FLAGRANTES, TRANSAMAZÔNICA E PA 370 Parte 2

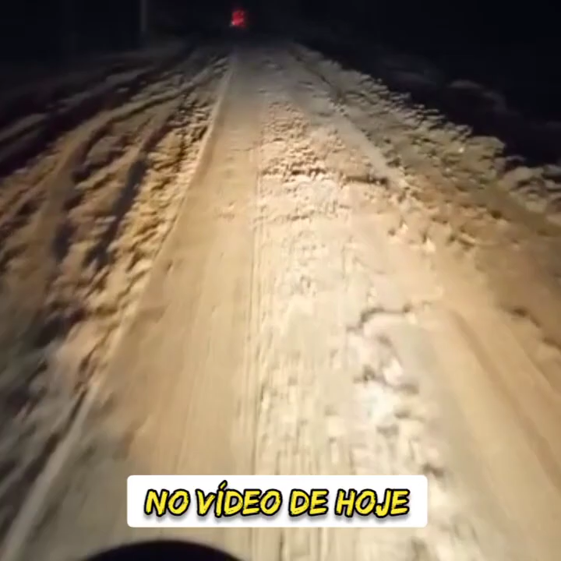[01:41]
Aí, Thiago, modelo da PA 370 aí, ó, no Araçatarém. Dia 26.